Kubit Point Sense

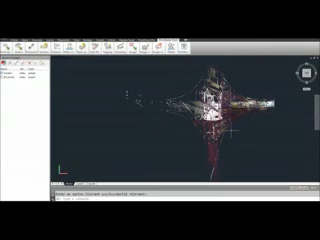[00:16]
Okay, so I want to do a small recording on some of the items that we can model and do some line work on this cloud data. This is not a complete set of scans, but we do have three scans here of the Bowery site.
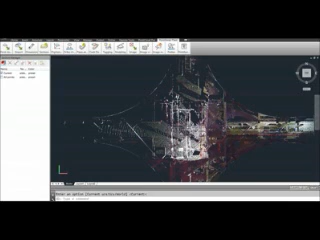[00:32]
So the first thing I like to do whenever I'm dealing with something like this is to just kind of make it easier to see everything.
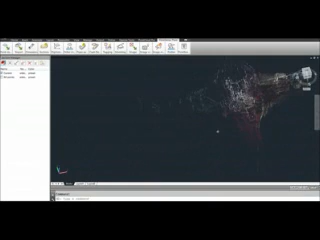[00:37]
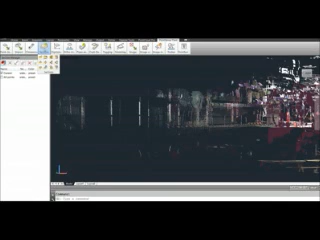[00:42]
There's a few ways to do this, but one way I like to do it is just a simple slice command.
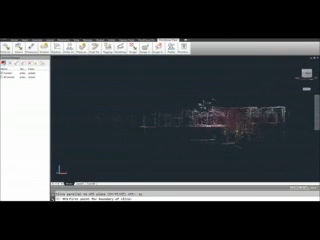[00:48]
So I do a slice, and I can do it a couple of different ways.
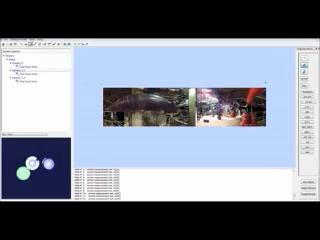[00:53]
What I like to do is actually use VirtuServe and just pick a point that is right on the ground, and then pick a point just above the ground. All it cares about are the two elevations between it.
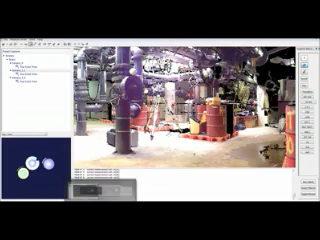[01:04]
So then if I switch back, you can see I have my slice here.
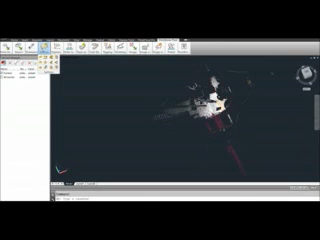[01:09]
And then what I always do, since I start on the ground, I just shift it up one time, and you can see the ground goes away. It stops sort of interfering with the view.
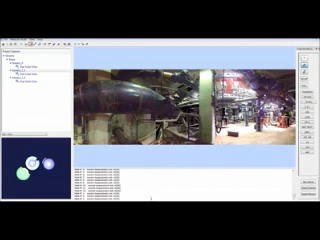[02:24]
So I pick a point there. And you can see I've got those extruded. Now, I'm sure they go further, but that's the extent of what the scan date is going to let me see.
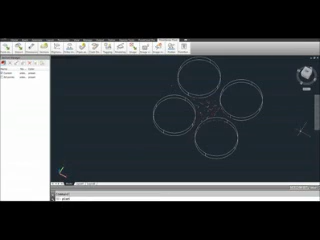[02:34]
Okay, so some of the other stuff,
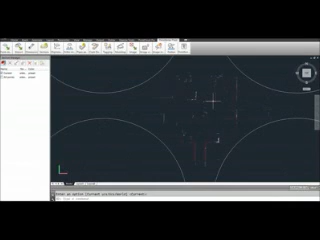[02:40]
you know, doing some piping. And here, what I'll do is bring back all the points, do another slice.
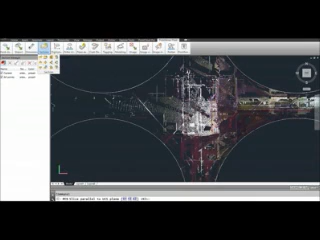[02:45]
And this time, instead of doing a thin set of slices, what I'll do is actually give it a thicker slice, but it's going to be above the floor, below the ceiling. And that's just to eliminate data above and below it that could get in the way.
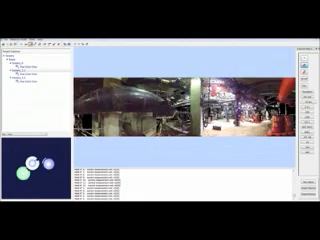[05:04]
Uh, and actually what I do is I use VirtuServe, uh, to, to select the points. And here's that from a different angle. And what I want to do is bring it over this way. So two points.
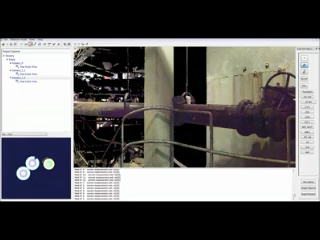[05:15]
And we're going to get the 45 degree elbow.
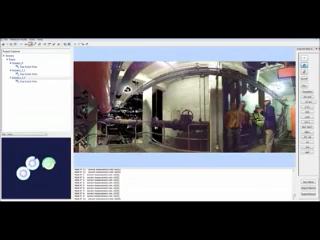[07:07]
The way the postponed fitting works is that if I were to go here, all I need to do is click two points on each, uh, column.
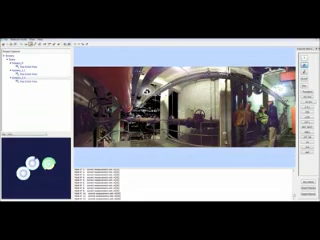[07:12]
So, let's say here and here. If I pick two on this one, I can do that.
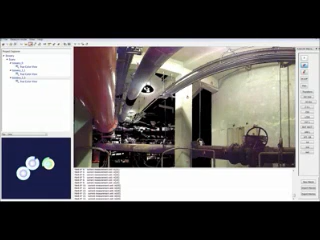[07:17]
Uh, and then I can even switch to a different scan and get some other pieces in here,
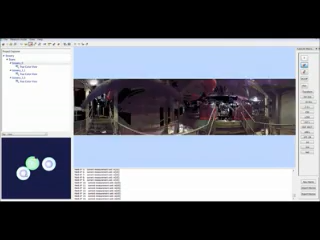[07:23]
like these two. These are in a different area. Uh, so it's nice to be able to get these as well. And if I go back to AutoCAD,
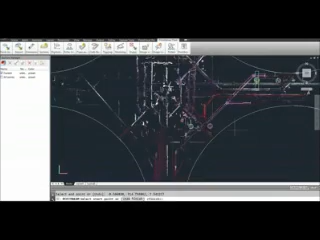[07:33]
you're going to see a bunch of these kind of boxes here, but they're not really fit. Now, what this is doing is kind of storing it for later. So now I'm, I'm done.
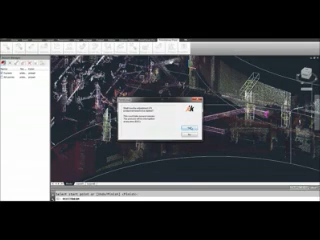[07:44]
It says, do you want to fit these five beams? I say yes, and I watch. It's going to go to each one and just kind of shift it into place. It's going to extend it as far as you can see it. It's going to match it up to the data. It's going to give it the right orientation, et cetera.
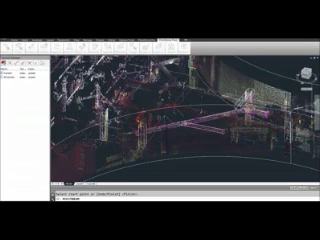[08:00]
And then all I have to do is turn on my shade mode.
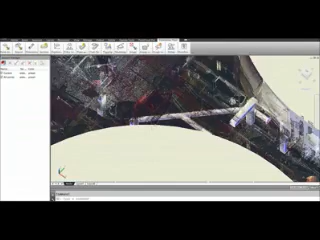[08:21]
Uh, very straightforward tubing trick is, is good.
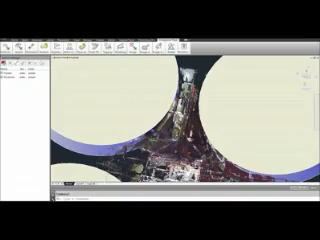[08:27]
Uh, or any kind of handrail, something like this. We'll go over to the other scan.
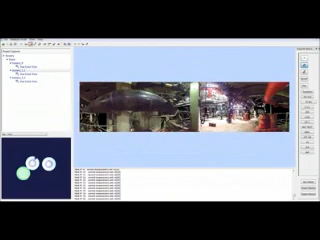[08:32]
I believe there are some steps in there. Here we go.
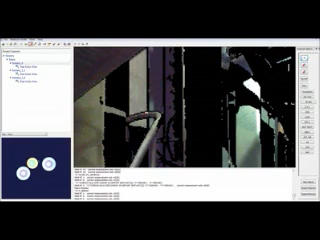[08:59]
It doesn't have to be, you know, dead online.
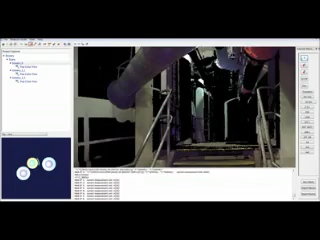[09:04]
It doesn't have to be, uh, in the middle because it's going to have sort of a smoothing feature at the end of it.
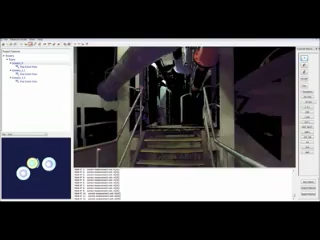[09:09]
I'll just bring this around. I believe it continues on the other end. Yes, that should be the same one.
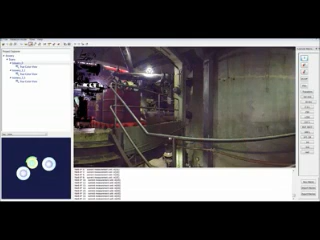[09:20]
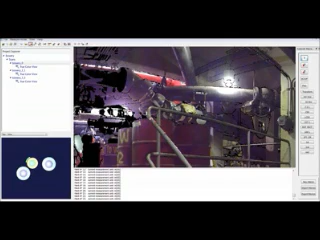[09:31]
And generally around curves, I try to give it a few more points, uh, just to make sure that it reads that curve, uh, as best as possible here.
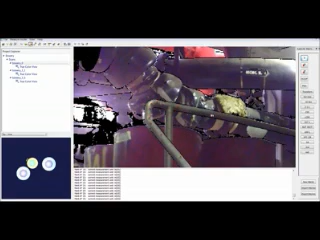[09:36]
And on the straightest segments, you don't have to be, uh, so picky.
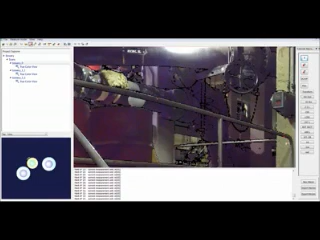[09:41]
Anyway, that should be fine. Transform macro.